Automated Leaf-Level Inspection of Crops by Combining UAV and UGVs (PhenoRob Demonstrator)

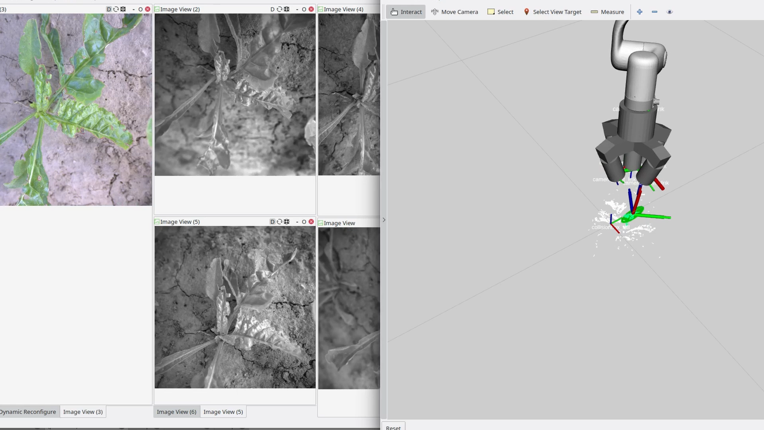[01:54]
These images are then processed to very high resolution 3D models where the surfaces are visible in fine details.